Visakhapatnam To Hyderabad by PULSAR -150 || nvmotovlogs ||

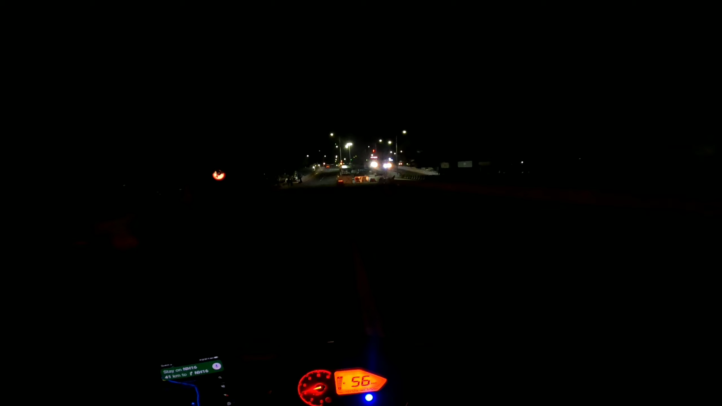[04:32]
సో ఫస్ట్ టైం ఆన్ ఎన్ఐడి ఫ్లైఓవర్. ఇప్పుడు ఆఫ్టర్ 2 months నేను ఇది ఓపెన్ చేశాను అనుకుంటా, నేను ఇక్కడికి రావటం వైజాగ్.
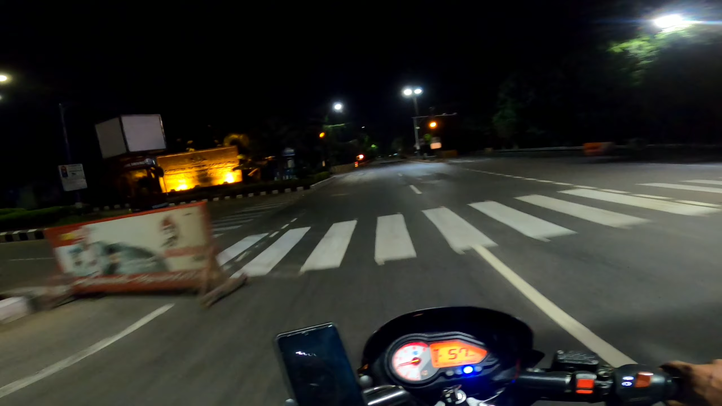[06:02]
ఇంటర్నేషనల్ ఎయిర్పోర్ట్. సో ప్రజెంట్ అయితే గాజువాక క్రాస్ అయ్యా.